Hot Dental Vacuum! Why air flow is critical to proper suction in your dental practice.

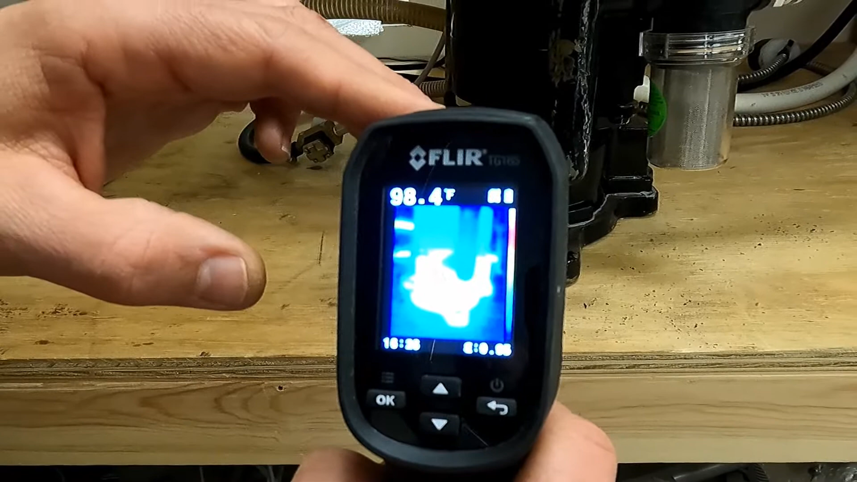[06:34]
you can see here that there's already growing there's a huge temperature difference between the top of the pump
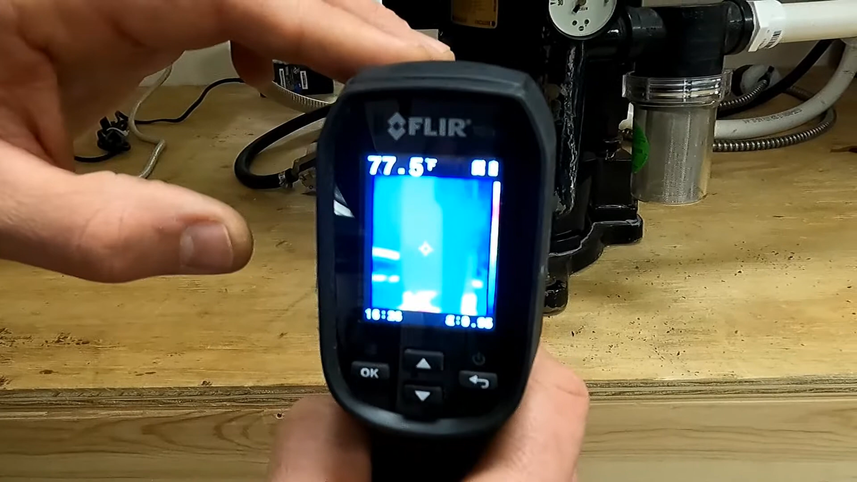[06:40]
just fairly cool and the bottom of the pump now
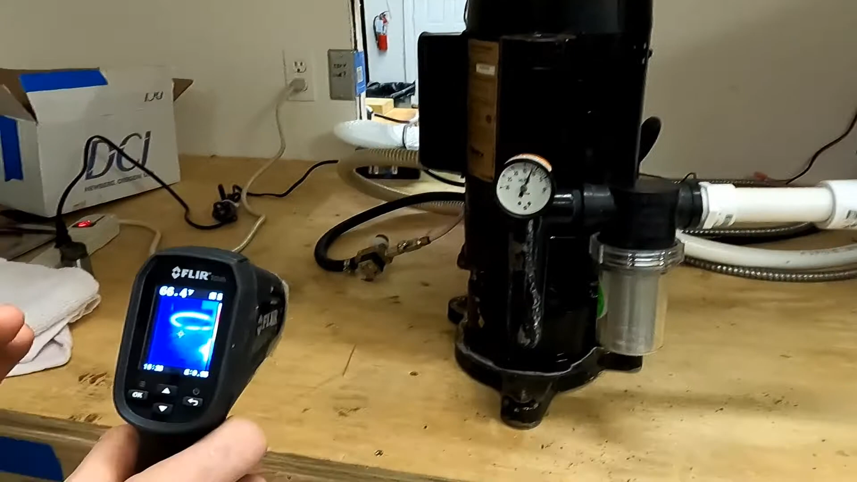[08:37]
so we're going to turn so we'll turn our our camera back on and now we'll go ahead and look at the temperature and see what it's doing and it's already climbed to 108 degrees
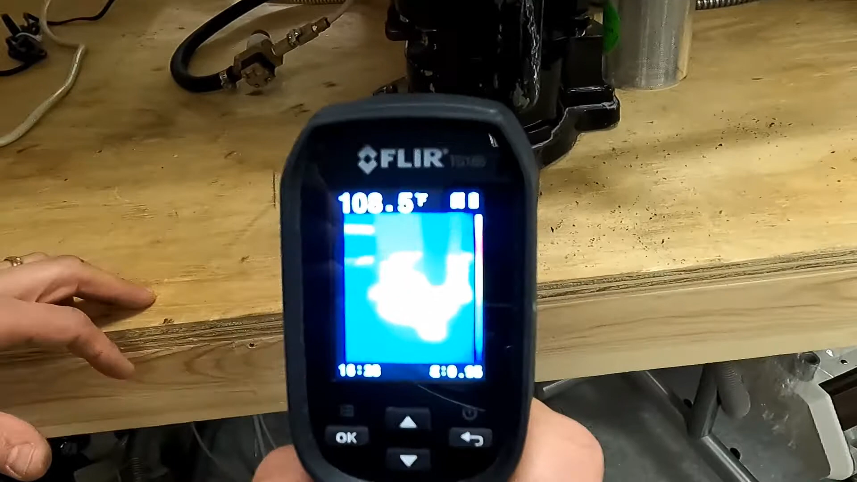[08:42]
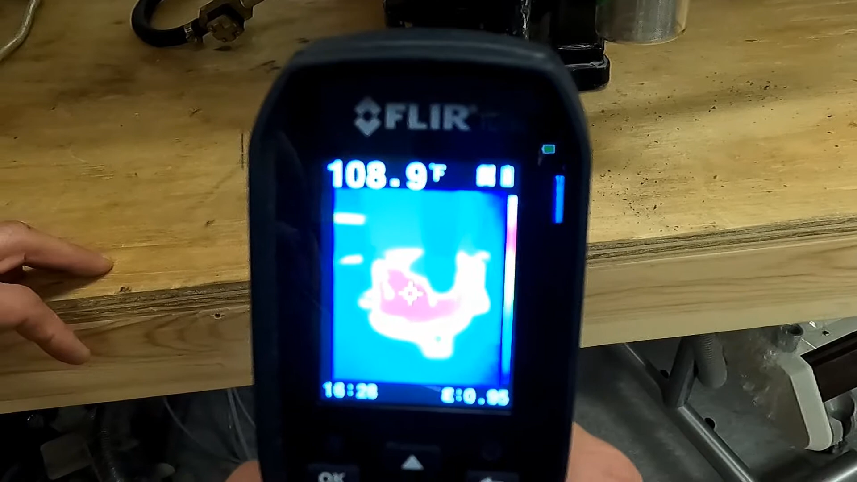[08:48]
On screen: spot 108.9°F
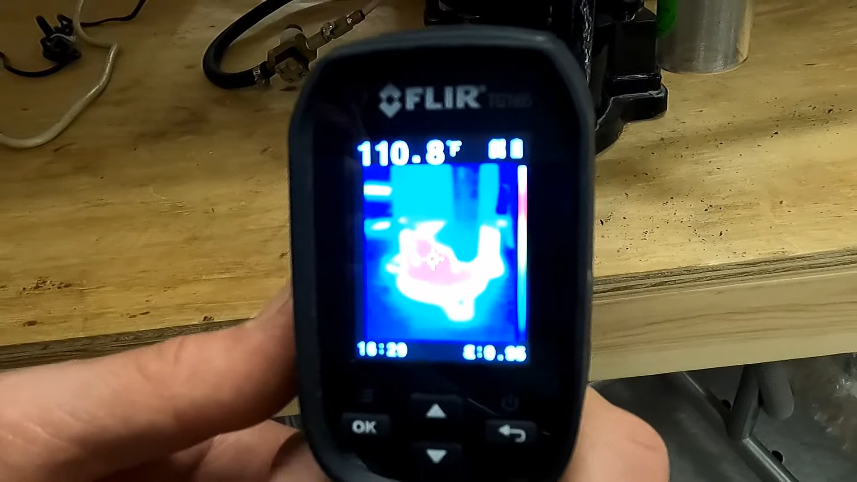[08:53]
On screen: spot 110.8°F
all right now we can keep letting this climb up but what i really want to show you we that
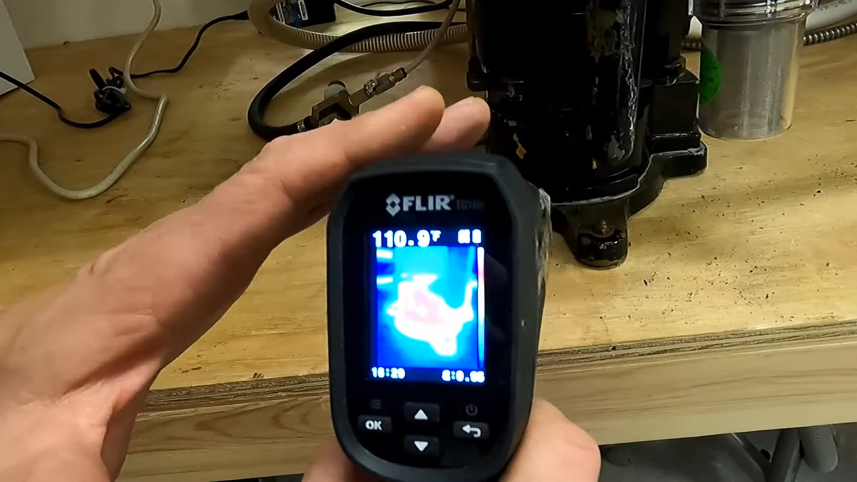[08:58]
On screen: spot 110.9°F
now the reason this is getting hot and i'll
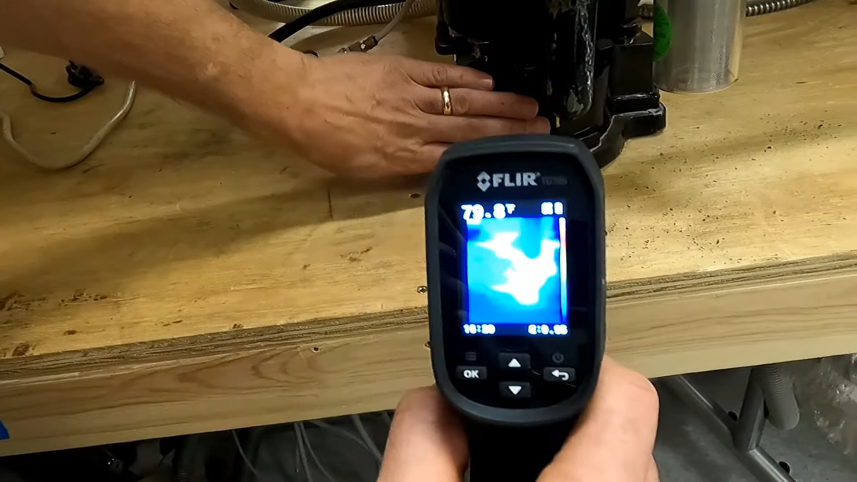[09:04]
i promise it's definitely hot that's not comfortable i can't hold my hand there for very long now what's going to happen here
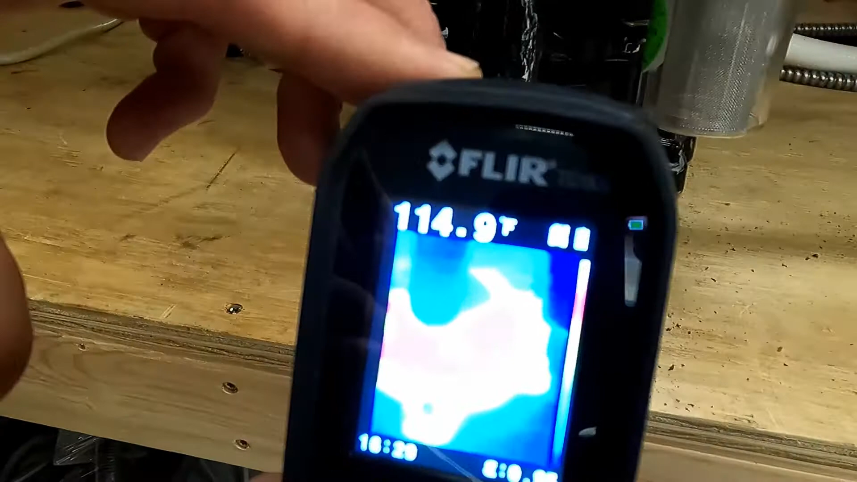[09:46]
On screen: spot 114.9°F
pump at all that is not good so
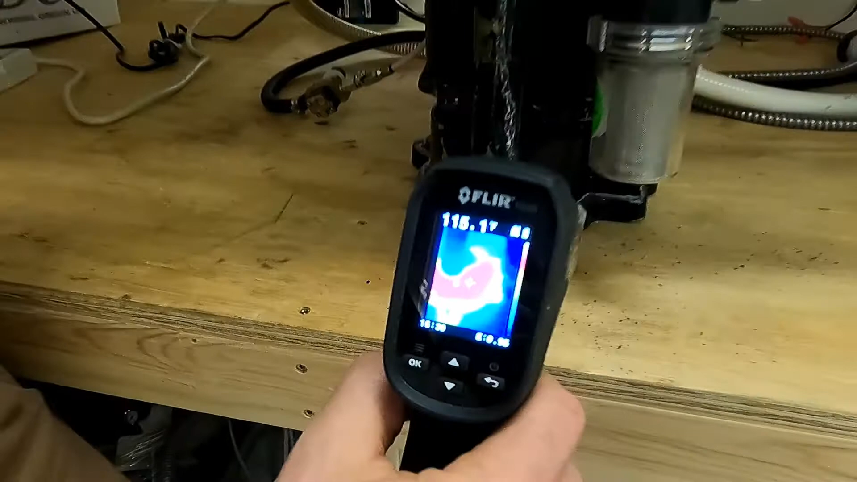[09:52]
we'll open this up and then we'll just watch what the camera does
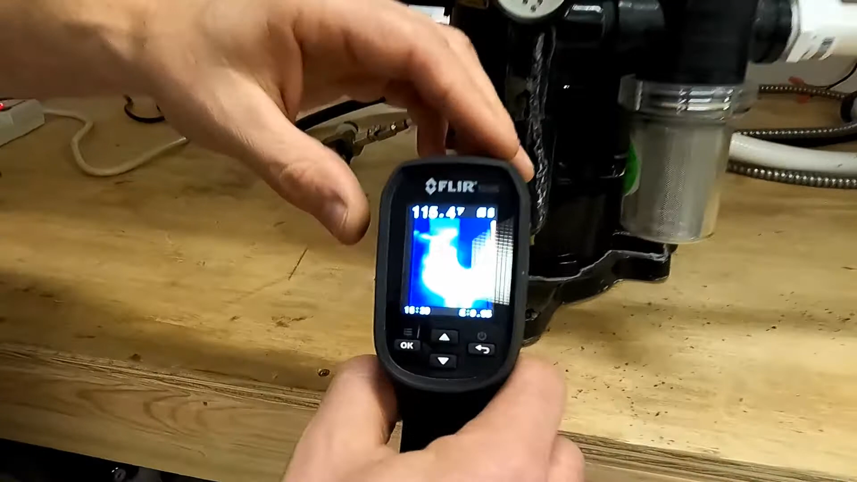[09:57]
so i'm going to open it up so that water or that air can flow by it
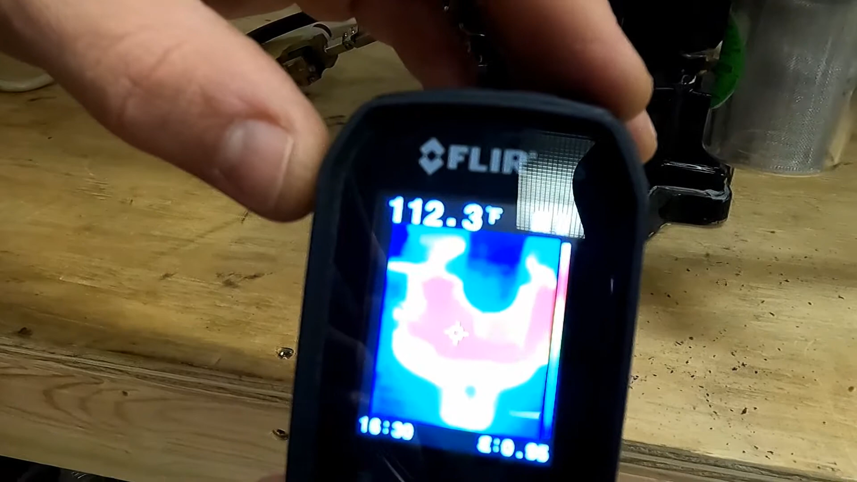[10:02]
and you're just going to see right in front of your eyes you're going to see that number
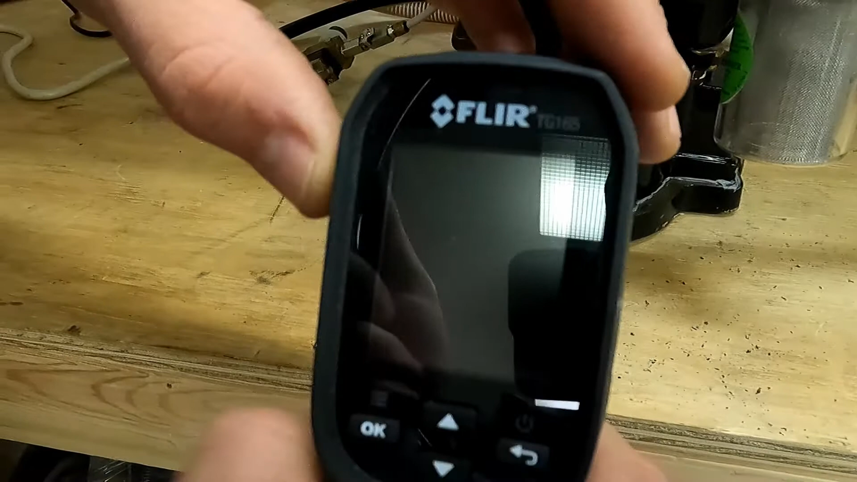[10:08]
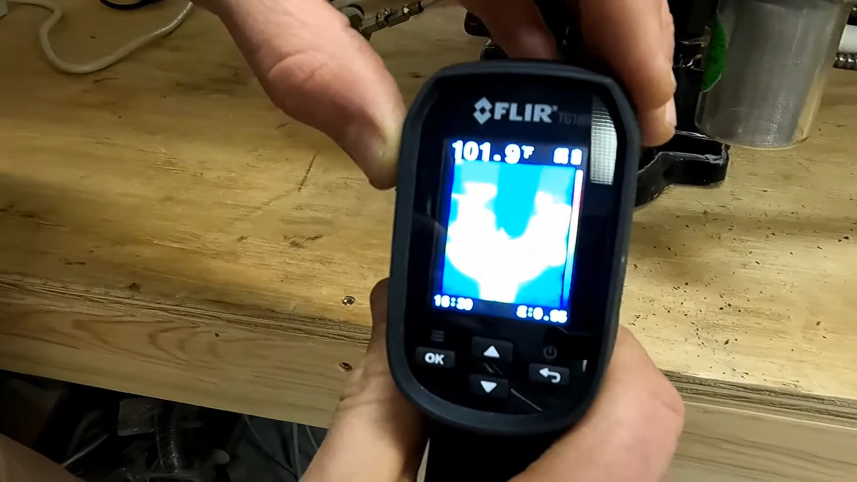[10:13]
On screen: spot 101.9°F
all right you're going to see in front of your eyes you're going to see that that pump housing start to cool down